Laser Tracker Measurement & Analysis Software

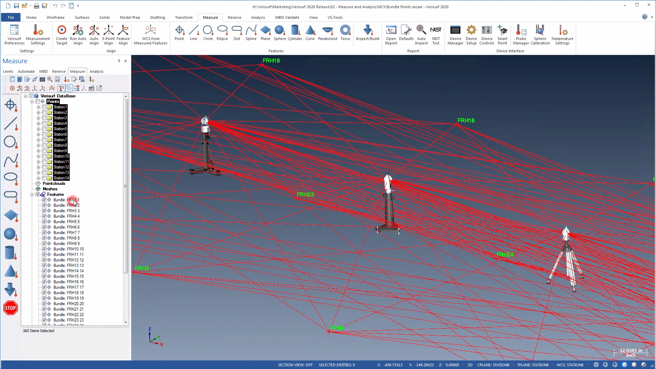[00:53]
Construct Bundle Points now creates feature points and the points from each station are listed as measurements in the fit dialog. Various projection and fit methods are available and can be set independently for each feature point.